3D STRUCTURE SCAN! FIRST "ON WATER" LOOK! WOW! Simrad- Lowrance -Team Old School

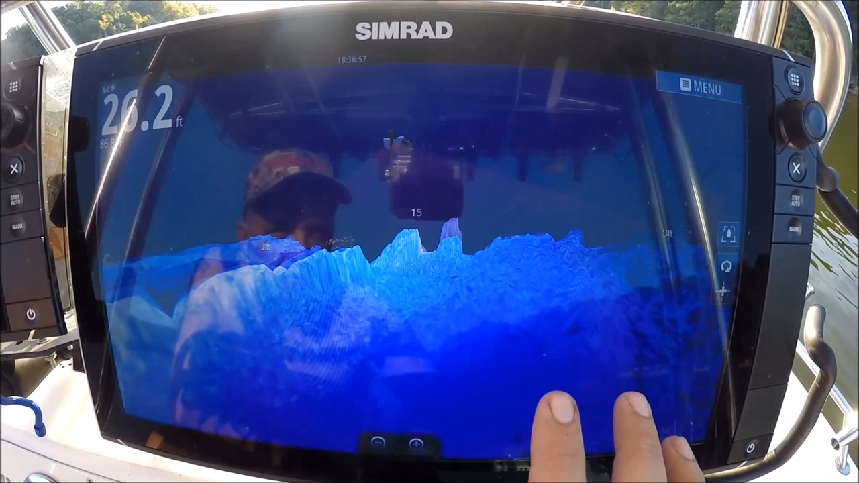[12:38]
If I'm pounding a bank as a bass fisherman or throwing peacock gas, ending up on the bank, that's what I would probably set it for, to lift up all under here.
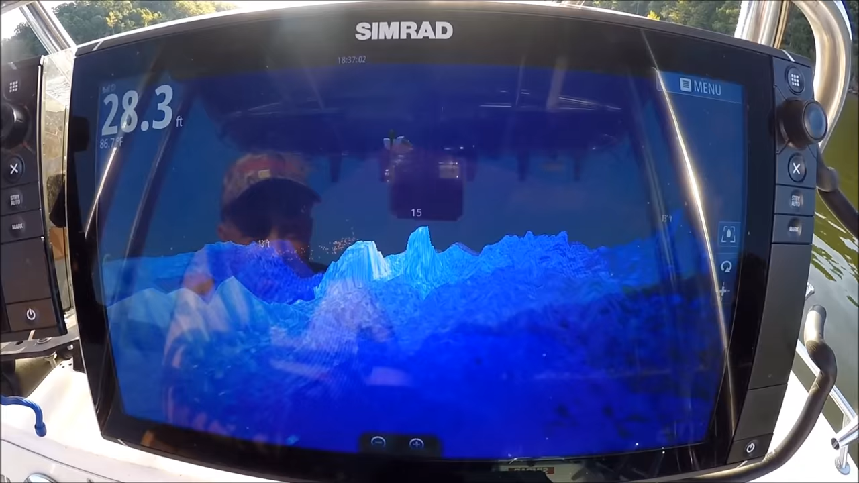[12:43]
On screen: depth 28.3 ft
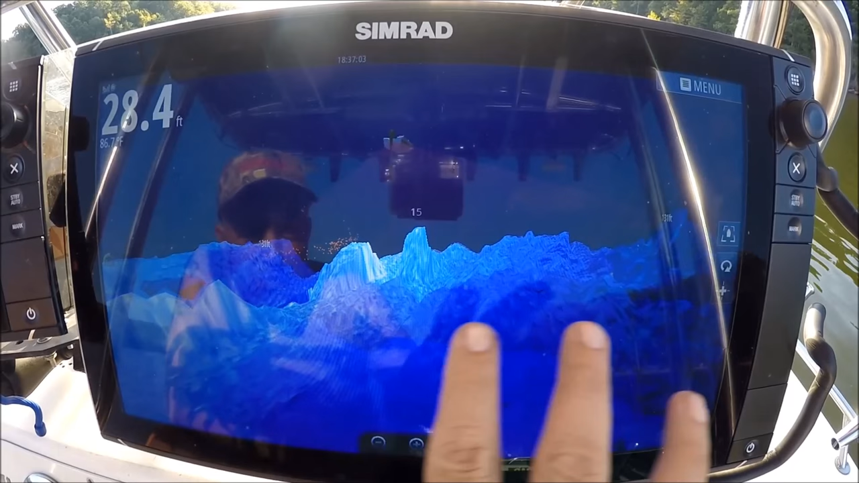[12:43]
On screen: depth 28.4 ft
Swing it back. Now I'm looking on the deep edge of the transducer.
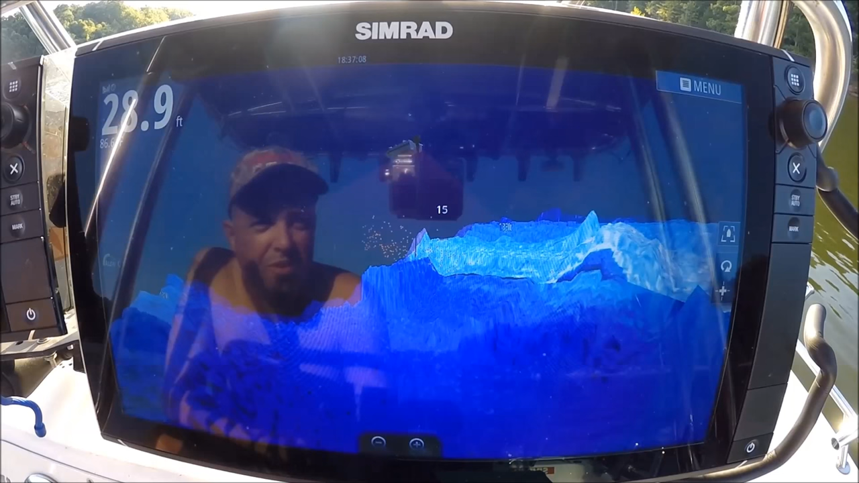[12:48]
On screen: depth 28.9 ft
Right now I'm going against a rock wall on my right side.
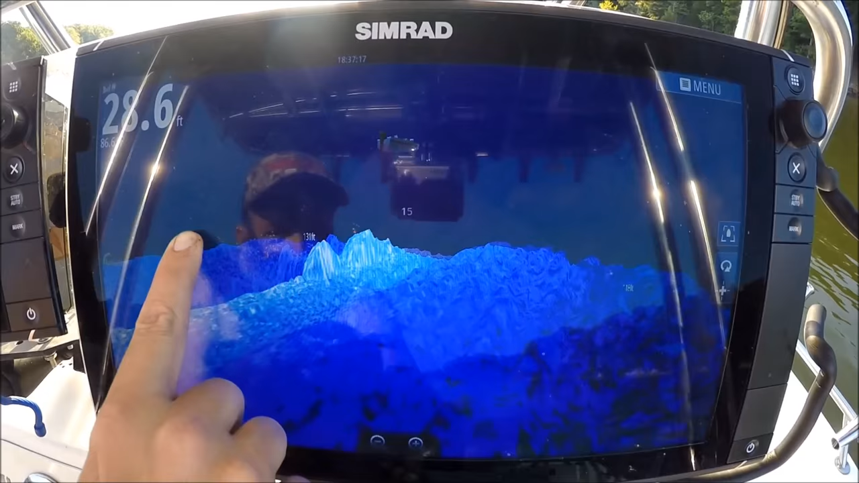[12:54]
On screen: depth 28.6 ft
It changed the view to basically see everything the right side of the transducer sees, everything up on the bank. If I'm a striper fisherman and I'm pulling baits up on these rocky points up in here, this would be a great way to really keep an eye on what everything is happening over there.
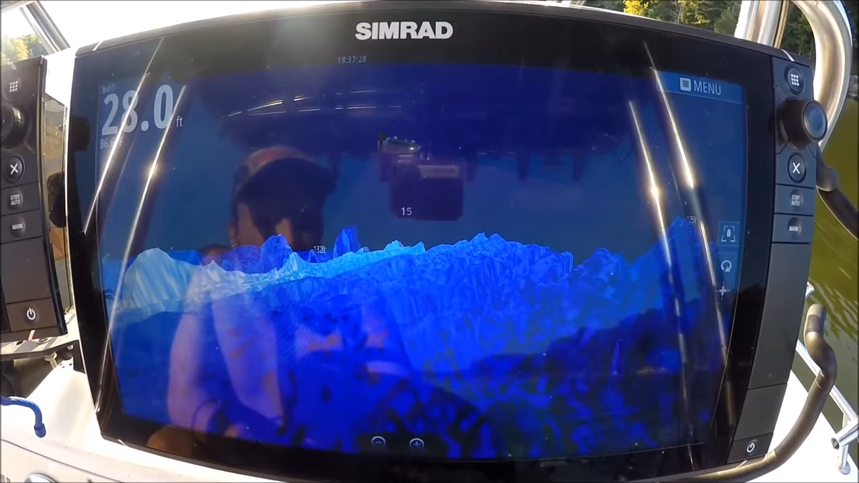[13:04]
On screen: depth 28.0 ft
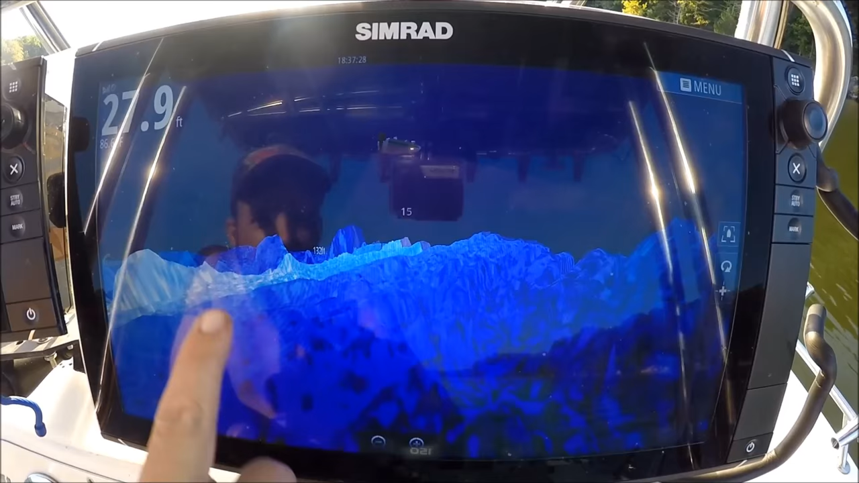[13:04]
On screen: depth 27.9 ft
If I'm pitching off into the deep end, I could swing it around here and see everything on the deep edge.
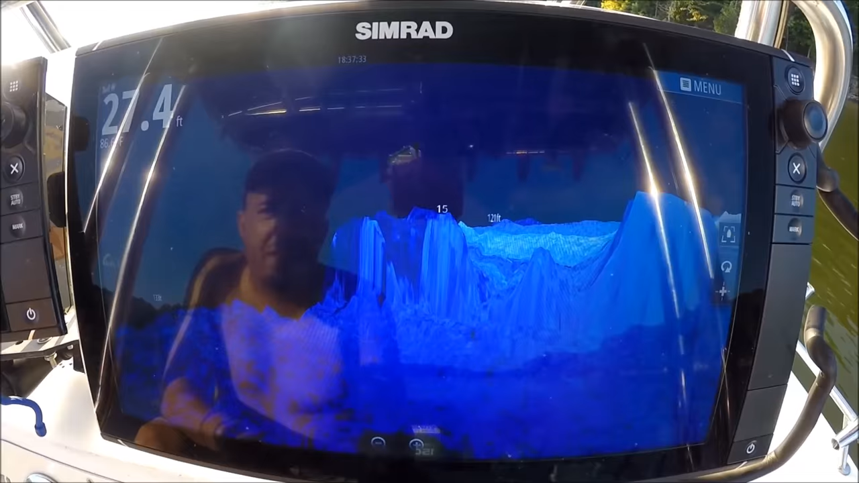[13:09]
On screen: depth 27.4 ft
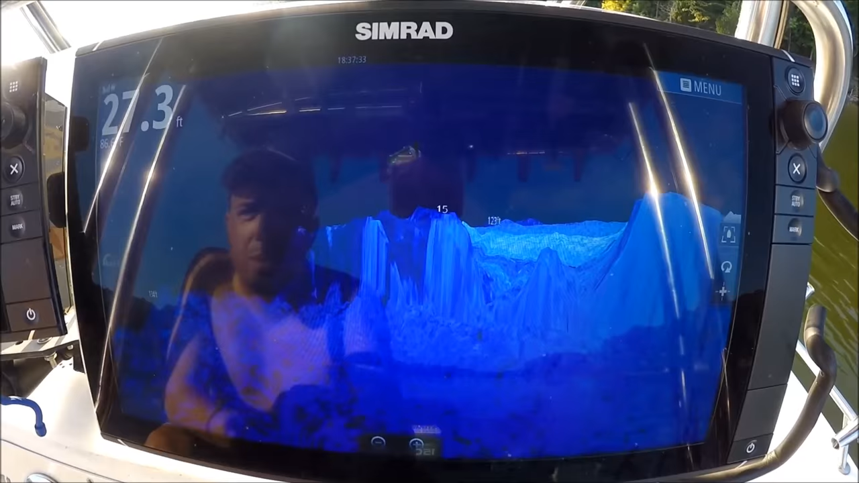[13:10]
On screen: depth 27.3 ft
Basically, I'm looking at the left side of my transducer now. Now I'm looking at the right.
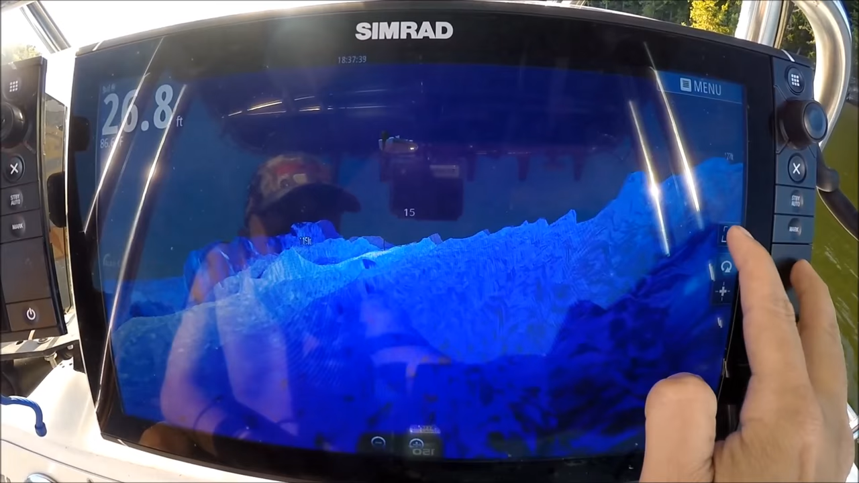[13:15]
Anytime I want to go back to normal, I just hit that icon button. It'll straighten you right back out. Or I can just move my hand and move right back.
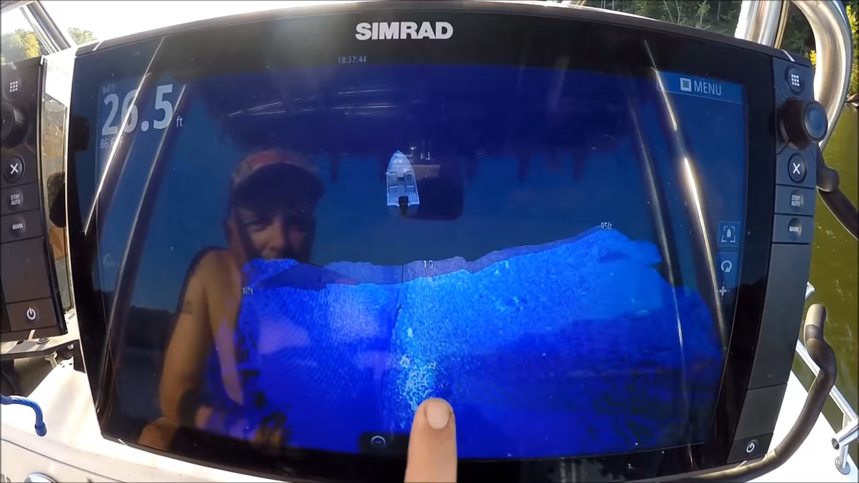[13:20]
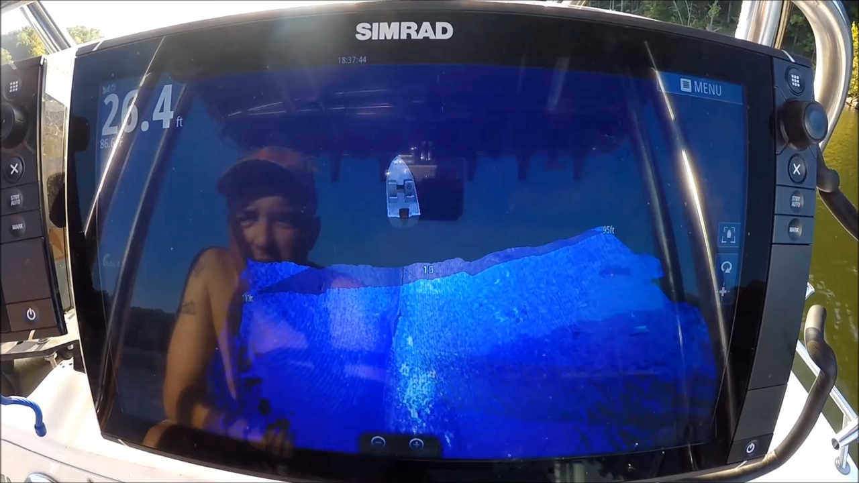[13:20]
There's an overhead view. Go back up.
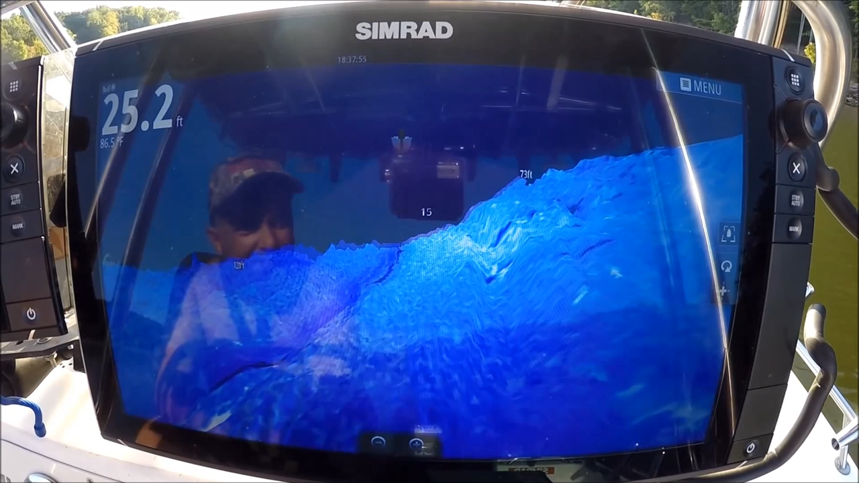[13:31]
On screen: depth 25.2 ft, water 86.5°F
Okay, for just bolting on the boat and going with really no guidance,
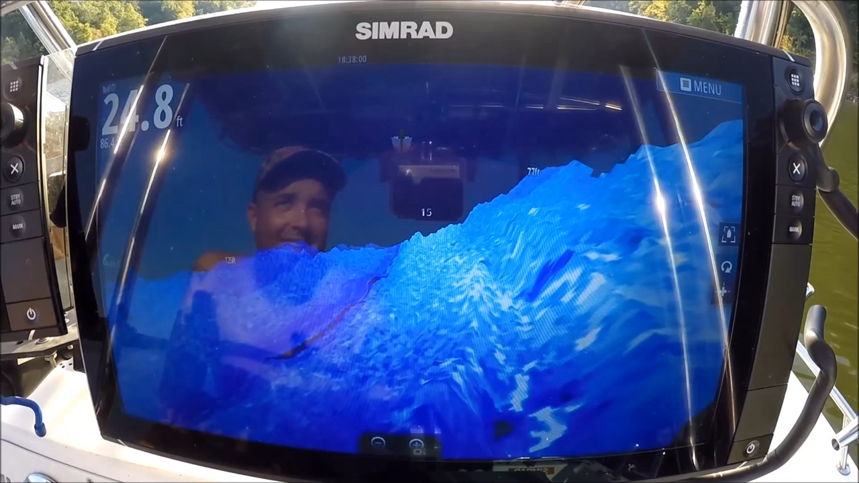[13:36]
On screen: depth 24.8 ft
it doesn't take very much effort to figure out how this thing works. It seems like it worked exactly how you think it should.
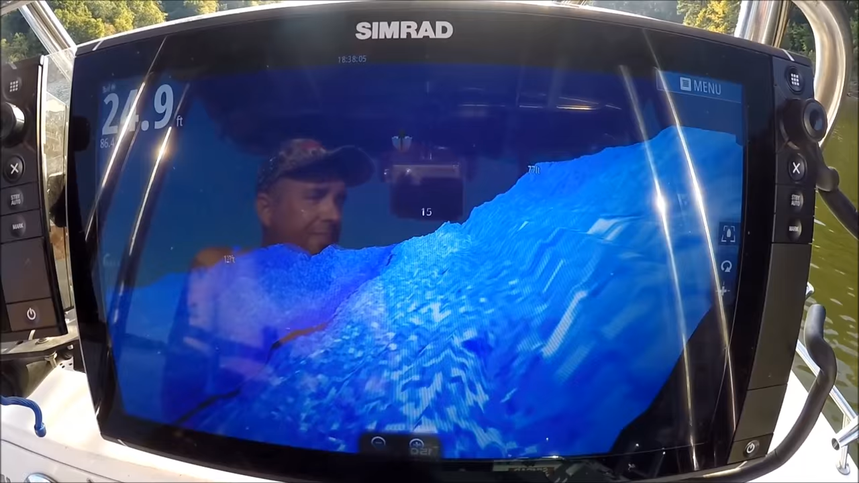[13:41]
On screen: depth 24.9 ft
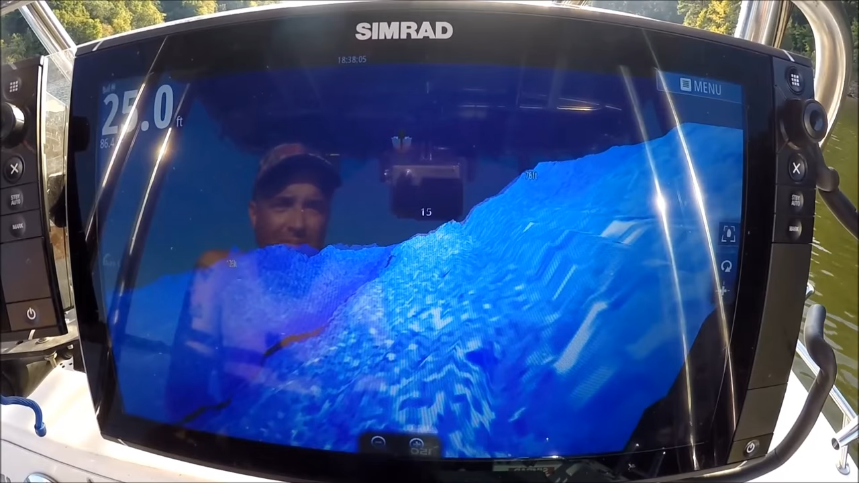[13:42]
Love that the bait and fish marks are in red. Anything suspended is in red, so it doesn't blend in with the bottom.